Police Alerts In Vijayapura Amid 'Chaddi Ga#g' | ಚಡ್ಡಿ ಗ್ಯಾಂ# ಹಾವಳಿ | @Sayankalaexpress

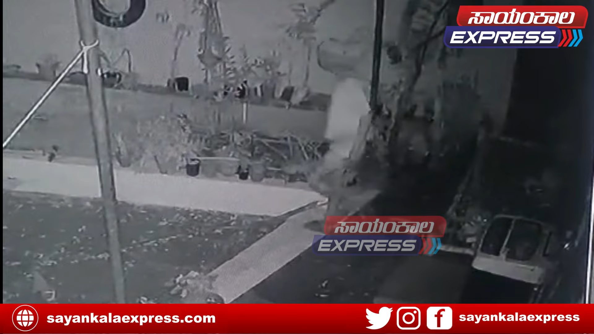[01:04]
धरिसी चड्डी ग्यांग मनेकमपोन्डूगे नुग्वव विडियो, सीसीटीवेल्ली सरयागिदे अधिरिंद यंटु जन्नरा इग्यांग नल्ली इद्धारे, मनेली यारू इल्लदन गमनसे,